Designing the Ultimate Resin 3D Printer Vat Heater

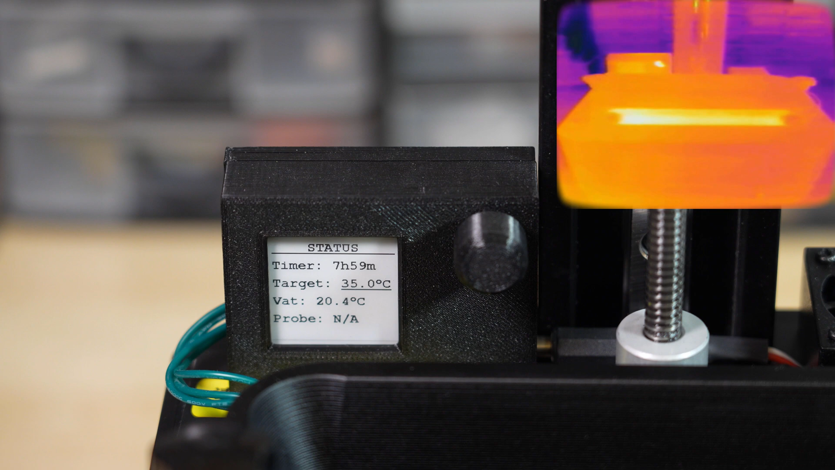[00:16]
I normally give it 15-30 minutes to heat up the resin before starting the print. The heater will then continue to maintain the temperature until it reaches the timeout or you stop it.
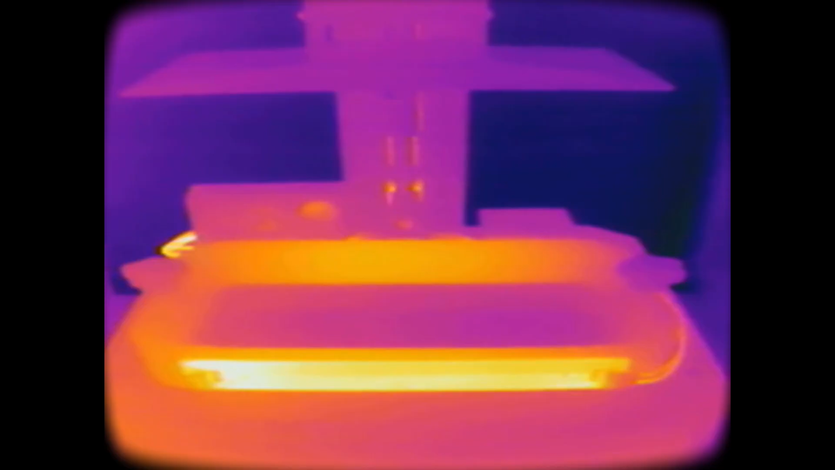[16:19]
I set up my thermal camera to see the bat heating up and how the heat spreads to the resin. I should point out that the temperature scale of the thermal camera is dynamic so the colours of the whole scene change as the element heats up. This was recorded inside where the ambient temperature is about 22 degrees C. The heater is set to 35 degrees so there isn't a drastic difference in temperature as the camera might imply. After about 20 minutes of letting it heat up I gave the resin a stir and started my calibration prints I prepared.
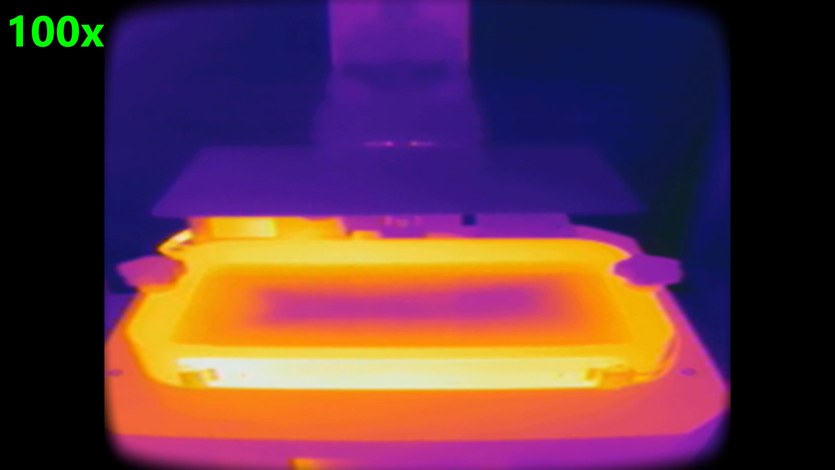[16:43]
I think all the prints came out just about as well as I could have possibly hoped for.